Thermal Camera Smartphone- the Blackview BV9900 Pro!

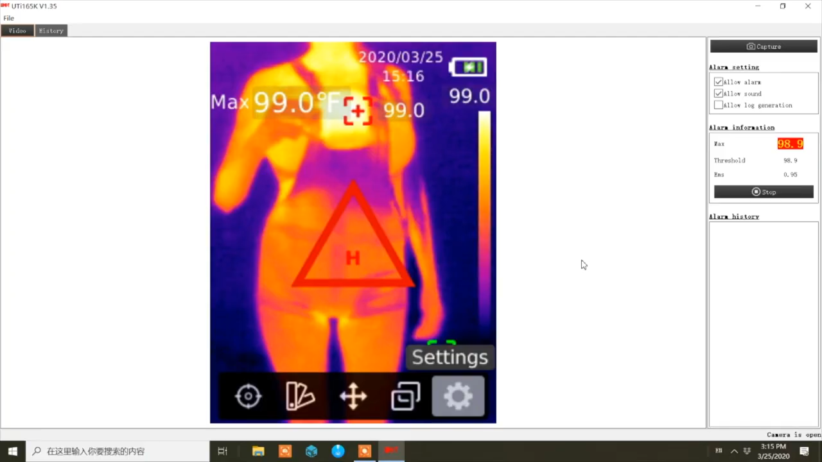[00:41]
On screen: max 99.0°F
Okay, that's 99 Fahrenheit, that's a bit of a viewer that's somebody you definitely want to check out.
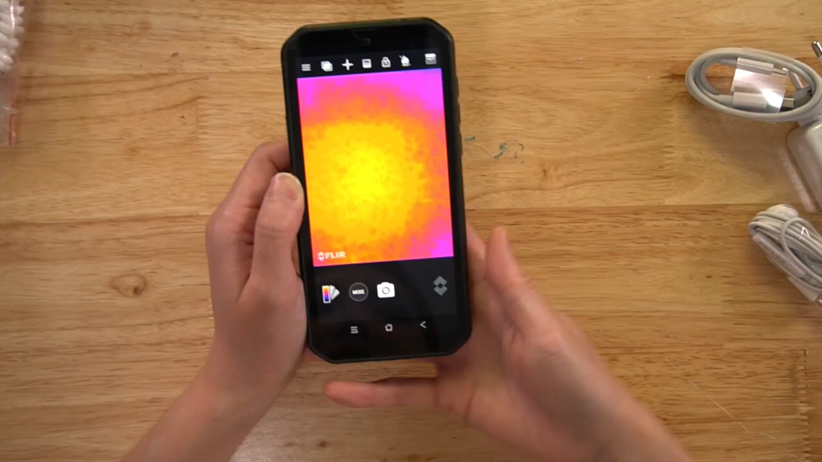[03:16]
So now it's opening, see this is the fur camera, you can see my hands.
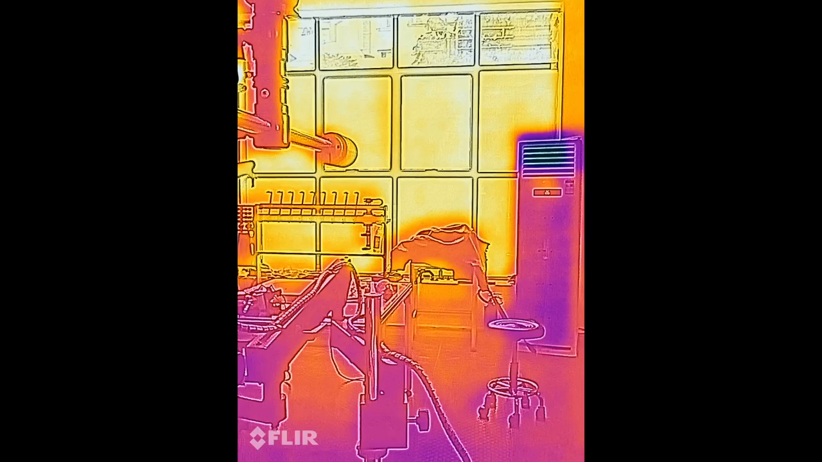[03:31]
Okay, now I am filming with the fur camera,
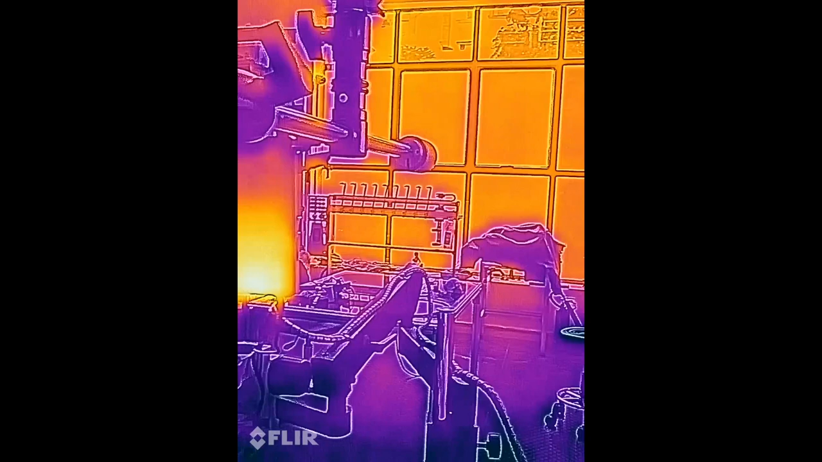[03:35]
you can see that is my window, the bright orange, because it's hot outside.
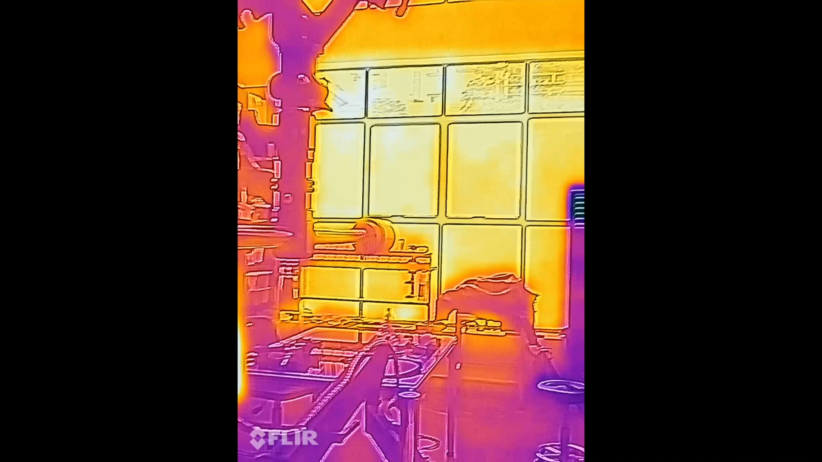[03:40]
And on the other hand, the air conditioner is dark because of course it's blowing air,
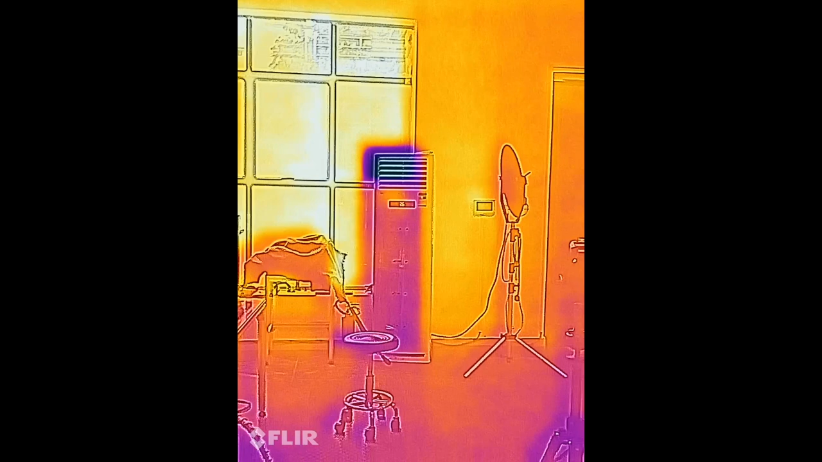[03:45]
it's cool, so it is dark.
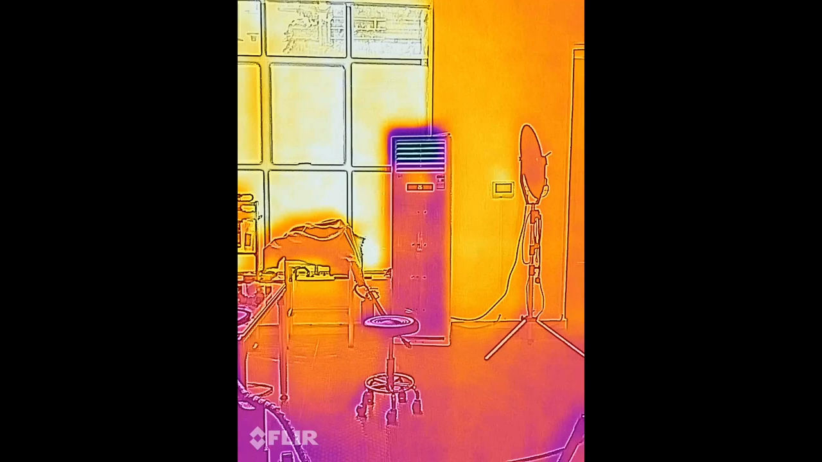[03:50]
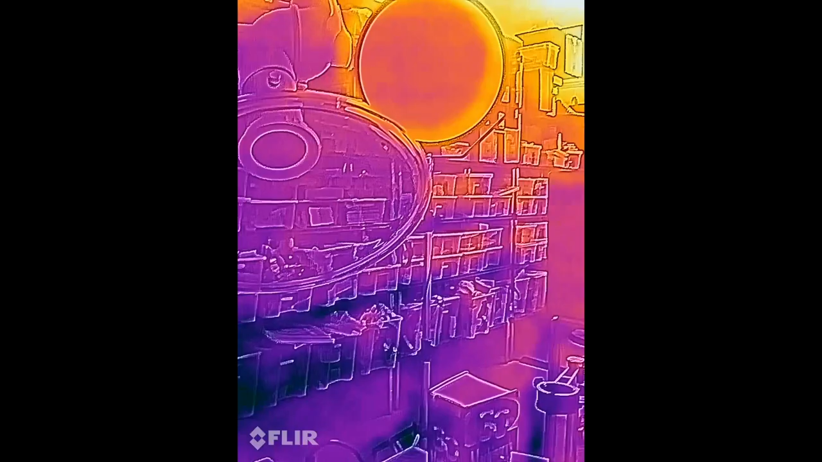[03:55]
Those are my tools, my plastic bin, and my studio light.
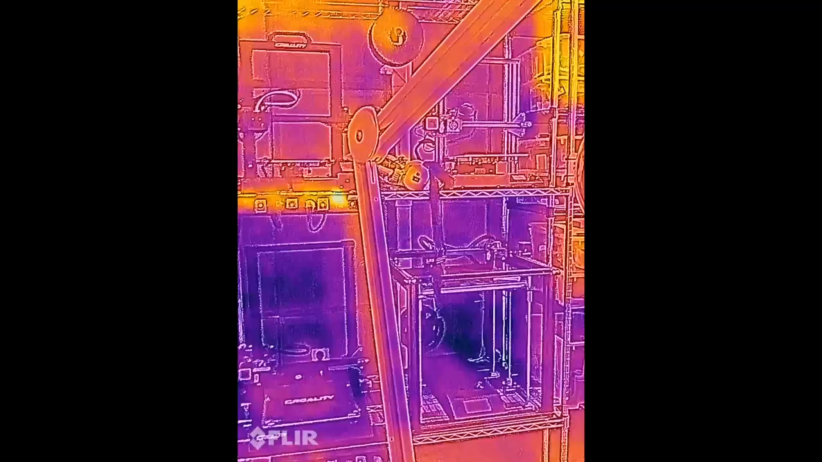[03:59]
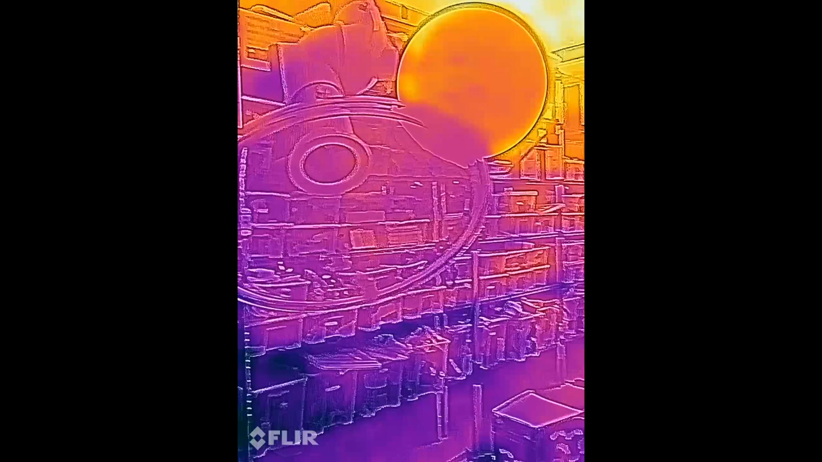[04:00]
My studio light is also very, how do I say this, super orange.
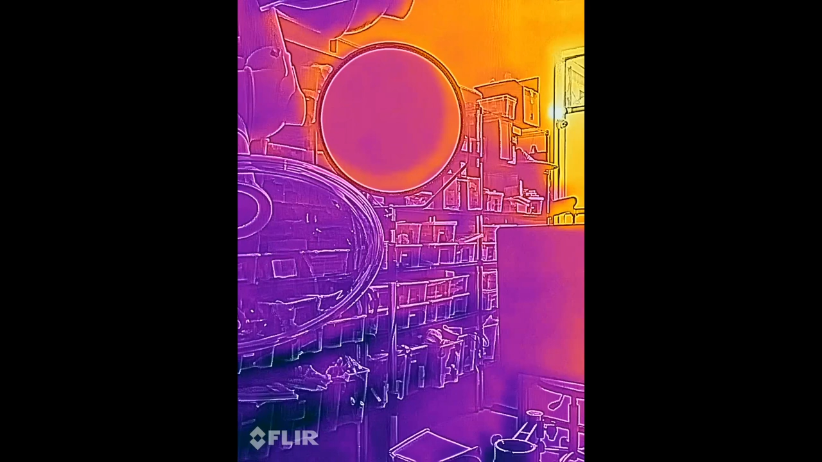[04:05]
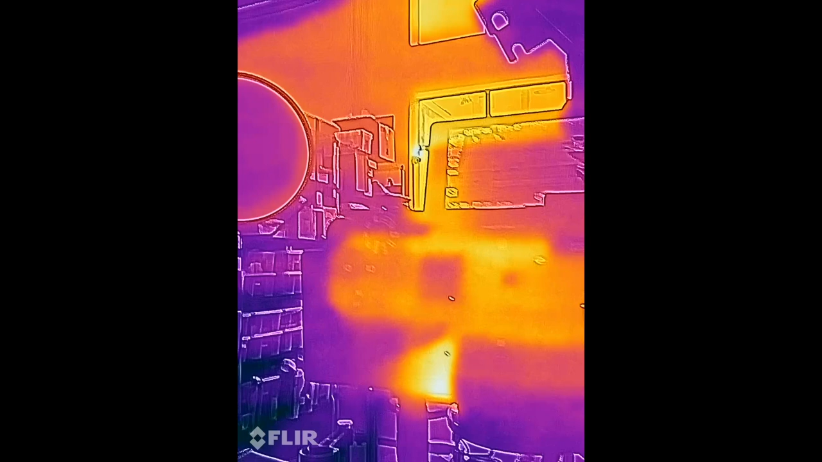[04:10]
That's because it's sending off heat compared to the AC you can tell.
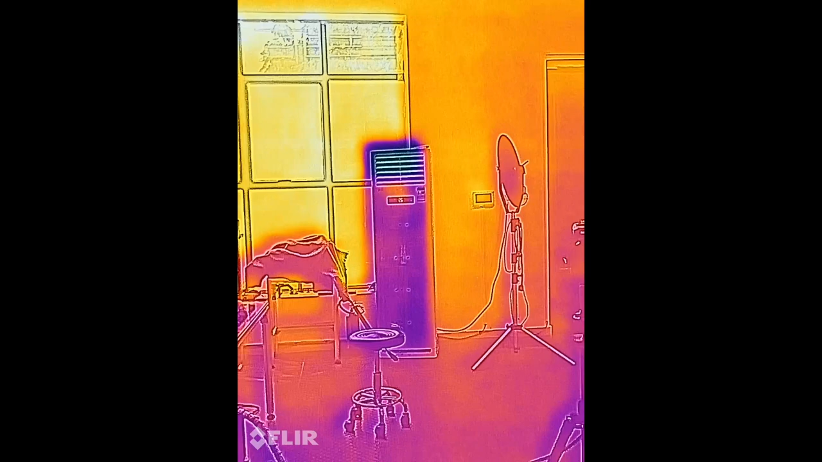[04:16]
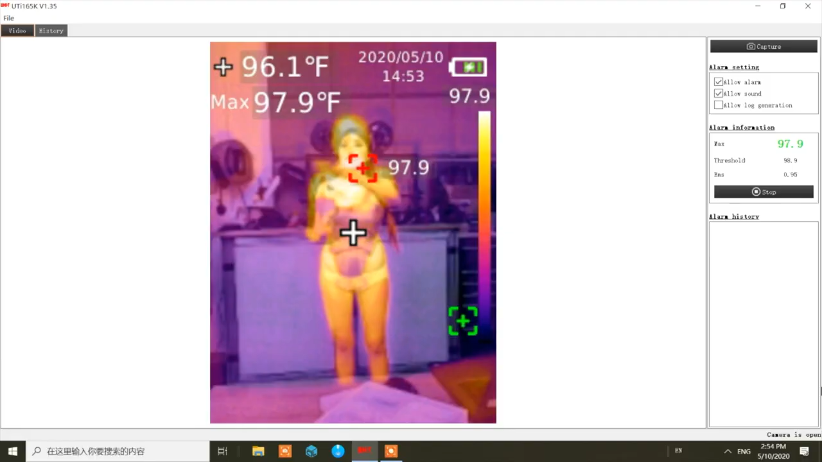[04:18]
On screen: spot 96.1°F, max 97.9°F
Okay, now I have the Unity Thermal Scanner side-by-side with the Blackwheel, you can see the readings on that, it should be pretty close. I don't know if the Blackwheel can do fewer screening, I have to do some more tests.
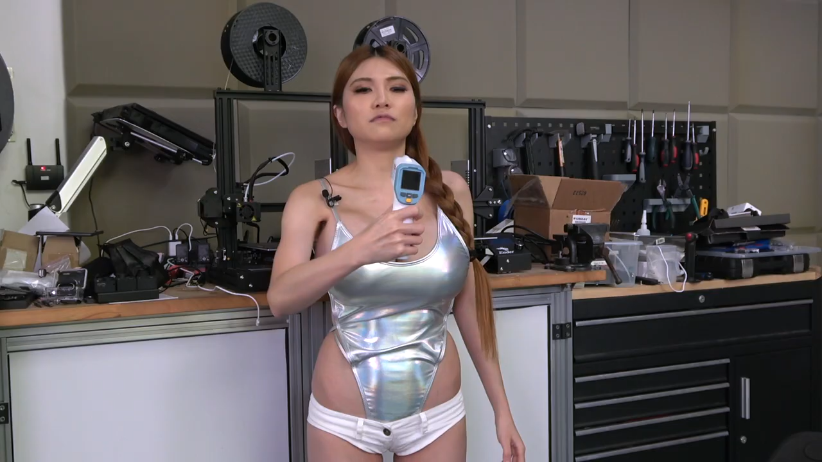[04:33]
But, if I use this properly, it's closer, the reading. It's 97.8, so it's pretty close, 97.8.
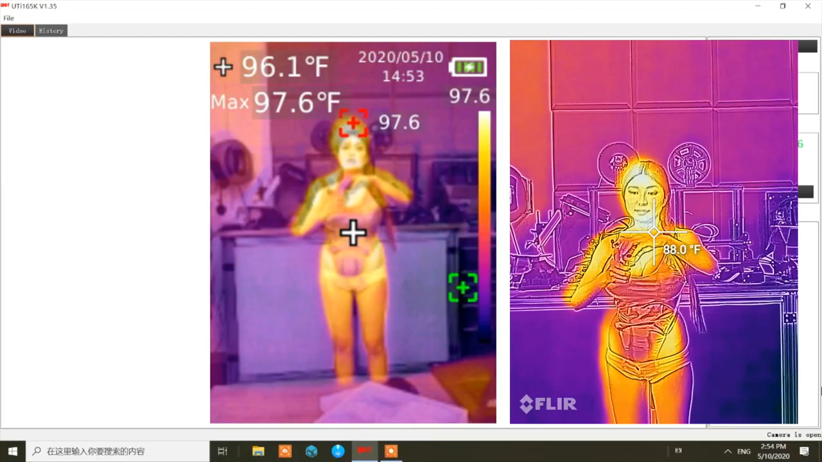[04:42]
On screen: max 97.6°F
Yeah, you see, you see on the screen it's 97.8, right, so it's pretty close, the result.